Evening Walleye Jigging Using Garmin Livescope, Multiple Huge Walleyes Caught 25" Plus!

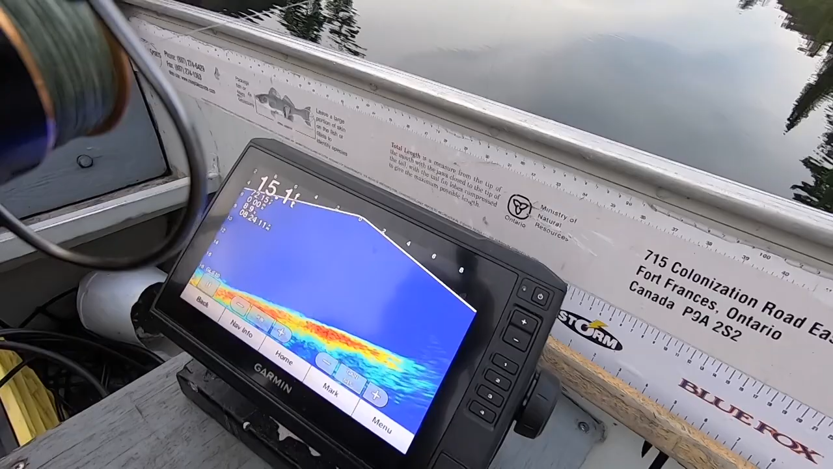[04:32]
and down but that's kind of really all you get here you can see if you're swiping it if you're missing it what the heck's going on in lifetime so here comes a fish on the bottom here let's see if he's going to cooperate with us here
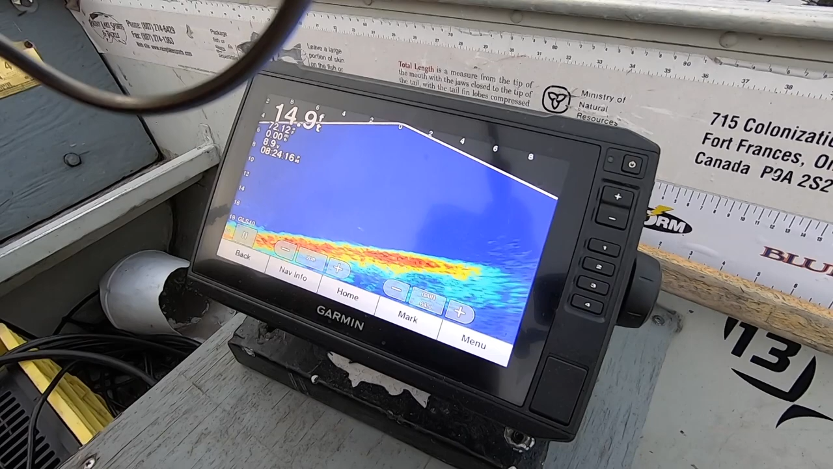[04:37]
all right so here he comes off the bottom he's sleeping me very picky this evening i'm just gonna dead stick it so ak hold it
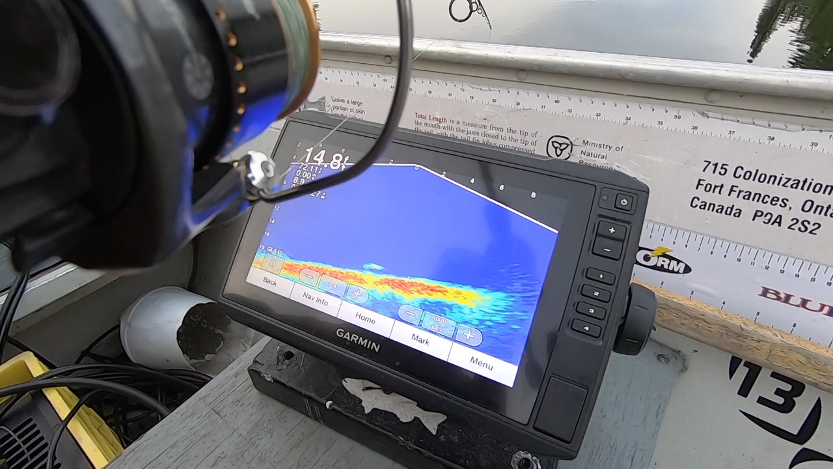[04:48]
nice and steady raise it up a bit see if he wants it here comes another
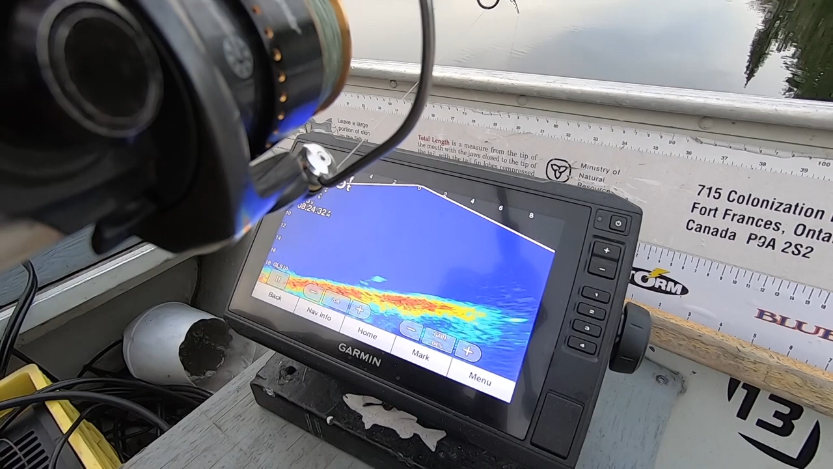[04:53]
one maybe they'll pressure this one to bite yeah rail it up a bit
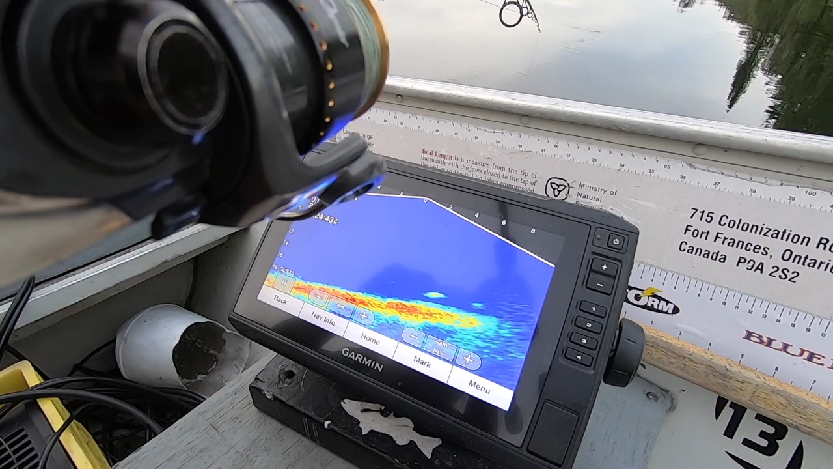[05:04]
see how these fish they're just coming in kind of swiping he's coming back now
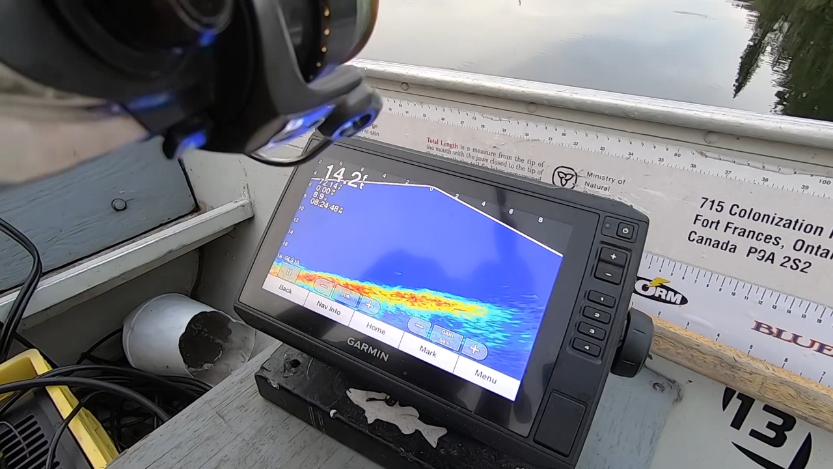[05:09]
just gonna switch my grip here for my optimum upset there's one on the left there see his fish are just kind of so picky right now like i
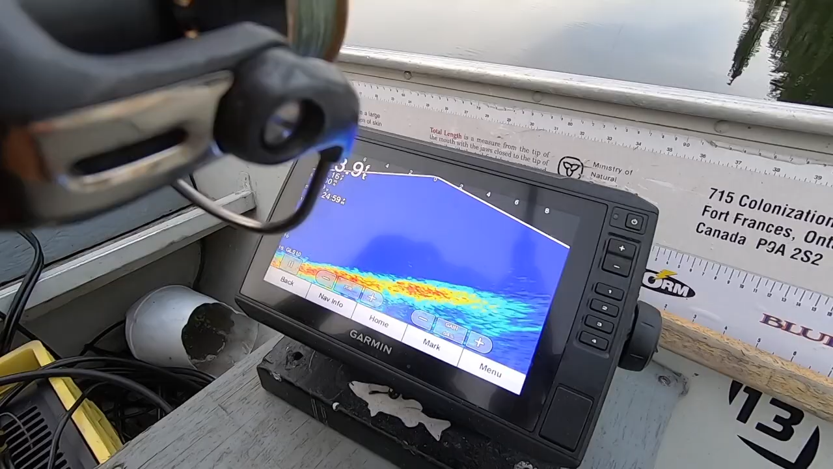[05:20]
said i'd be sitting here jigging before i had this i'd be thinking really you know that wasn't necessarily happening actually all right so don't let my what looks like a trolling motor fool you it's not a trolling motor it's actually the mount for my live scope so chef
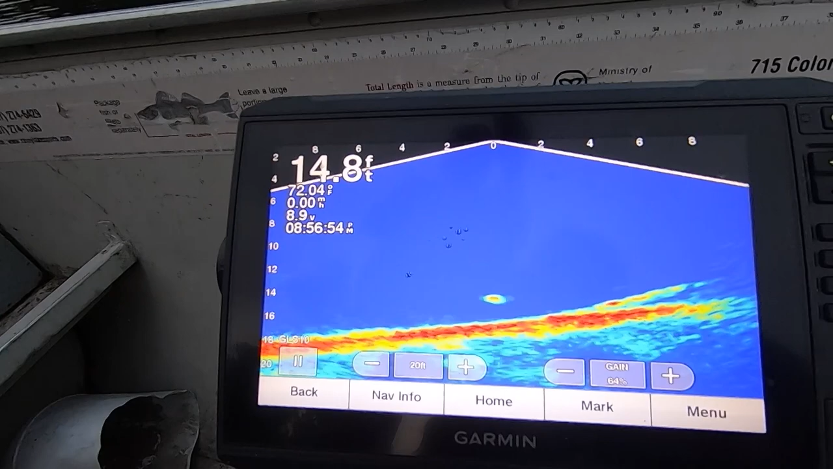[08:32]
On screen: depth 14.8 ft, speed 0.00 mph
there's a fish on my bait right now he's looking at it all right so
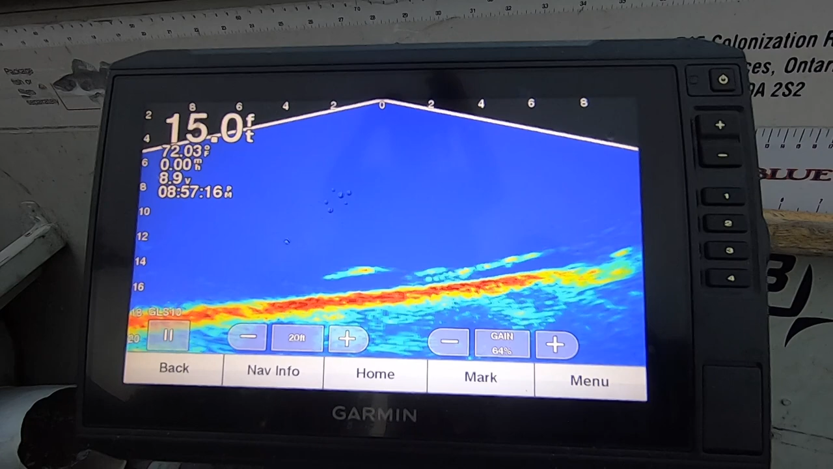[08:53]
On screen: depth 15.0 ft
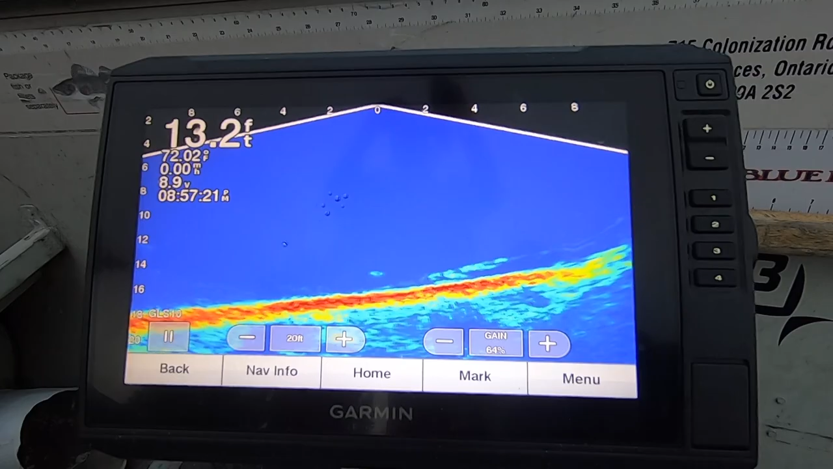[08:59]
On screen: depth 13.2 ft
i can tell where i am because it's more of my shoes hooked up this I think is going to be a nice fish
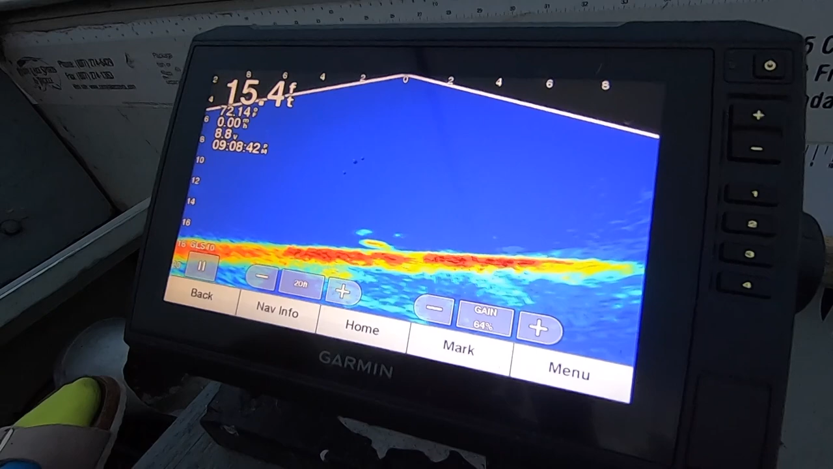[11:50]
On screen: depth 15.4 ft
just missed a wall where I was fighting it and it popped off there's um it's okay you know why because I have a fresh minnow one I've got some options and there's a big, big one